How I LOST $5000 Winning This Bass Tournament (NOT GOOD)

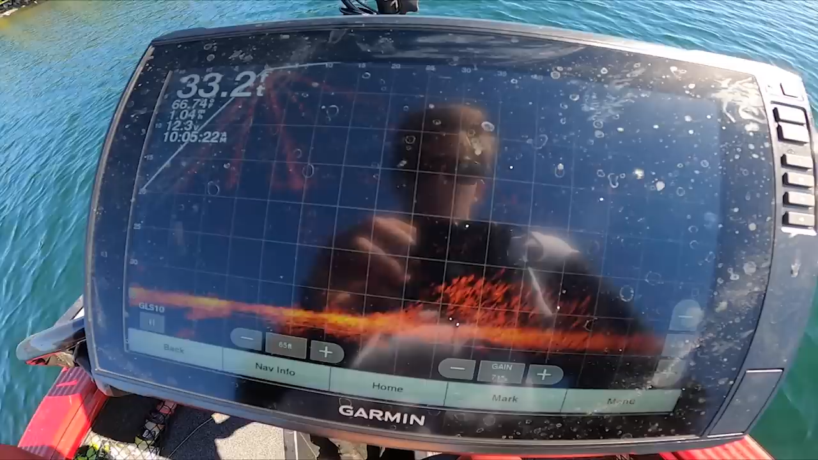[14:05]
I'm not sure if you guys can see that, but that is all smelt, all bait. And while usually the fall tactic means that you're gonna catch fish shallow, ripping jerk baits and moving baits. That was a terrible cast.
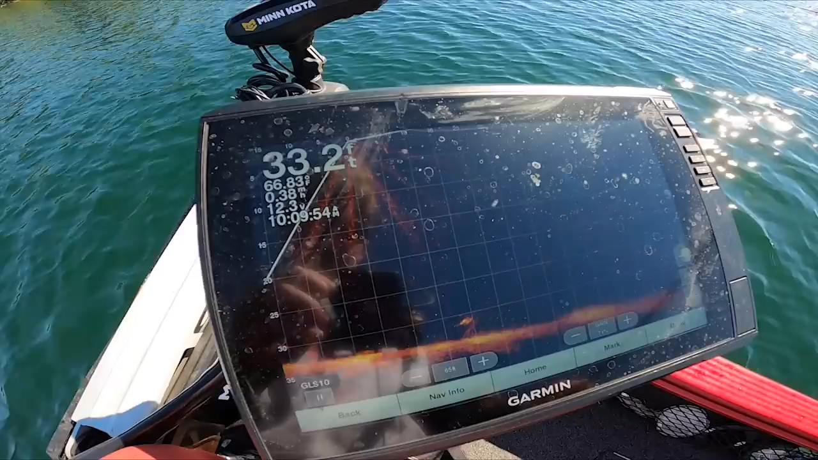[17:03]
Oh, that is so frustrating. There's a perfect example of what we're chasing down here. That is a smallmouth on the grass. Probably about a 3-pounder too. All the big ones seem to be deep right now. Probably could get some shallow, but I think these 3-pounders are definitely gonna be in the deeps, the abyssal zone.